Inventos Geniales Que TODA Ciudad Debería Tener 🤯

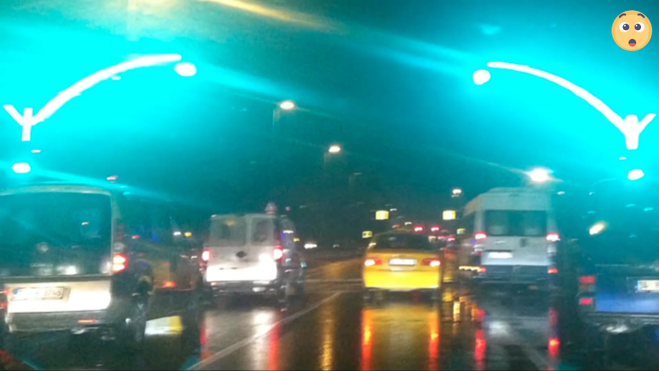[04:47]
Ucrania ha empleado una solución simple, pero efectiva, la visibilidad de semáforos postes con señales LED.